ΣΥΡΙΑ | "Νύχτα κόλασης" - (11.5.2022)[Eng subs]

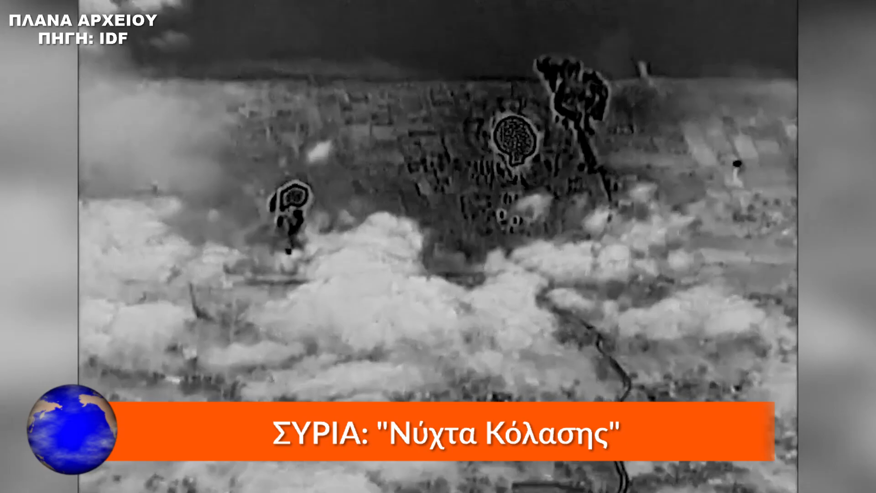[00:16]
Έτσι, σύμφωνα με το Συριακό κρατικό πρακτορείο ειδήσεων ΣΑΝΑ,
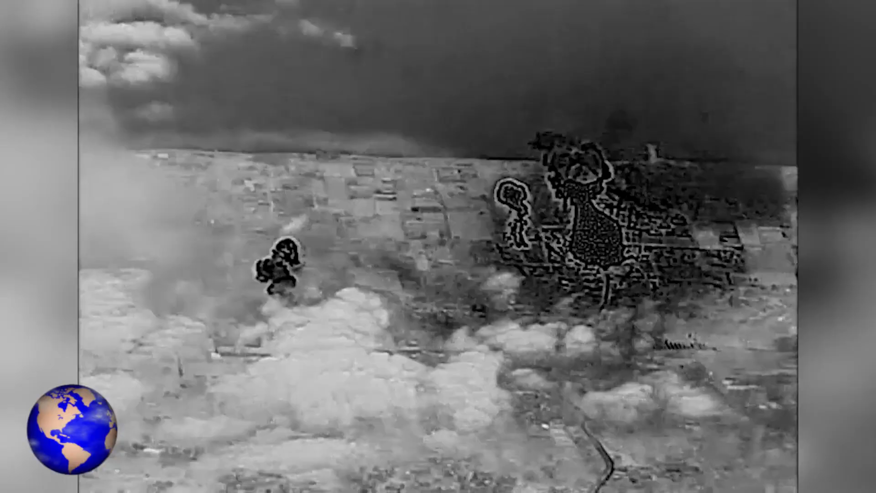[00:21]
οι Ισραηλινοί πύραυλοι χτύπησαν περιοχή κοντά στην πόλη Χαντέρ, βόρεια της Κουνέιντρα,